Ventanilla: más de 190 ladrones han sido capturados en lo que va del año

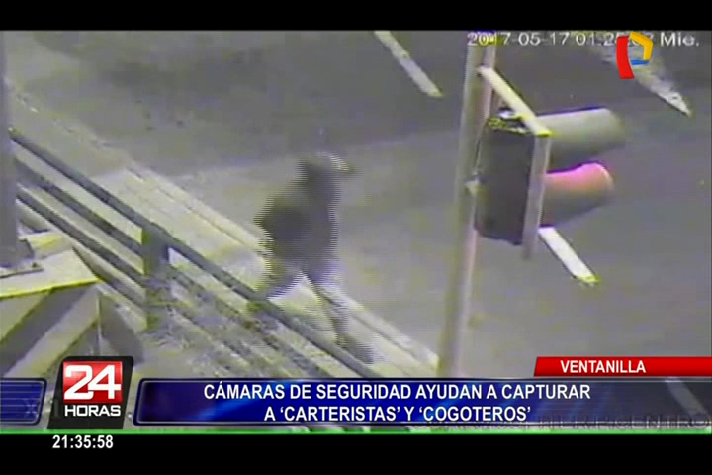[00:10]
Miércoles 17 de mayo, 1 y 25 minutos de la mañana. Este sujeto inicia su jornada laboral persignándose.